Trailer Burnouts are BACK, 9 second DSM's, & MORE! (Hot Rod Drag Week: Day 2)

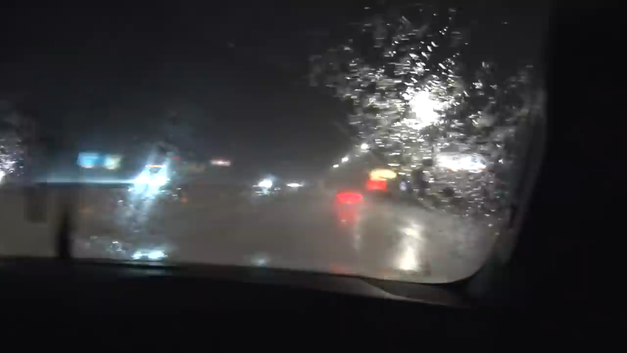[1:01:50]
We haven't seen many racers for the last 30 minutes or so. We just hit some pretty serious rain and the wind is crazy.
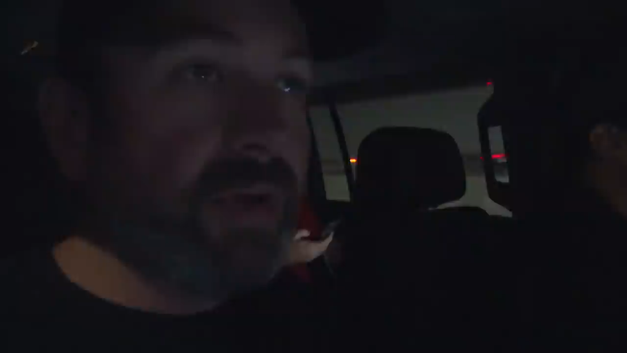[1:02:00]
So good luck to the racers out there that are driving even drag radials. But some of these guys are on slicks and there's a lot of standing water out there. So hopefully they drive slowly. We don't hear of any bad accidents tomorrow.
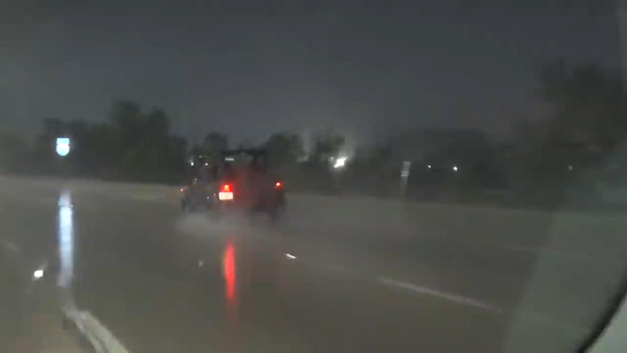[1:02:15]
Ouch. Well, at least the drag weakers are more prepared than this guy.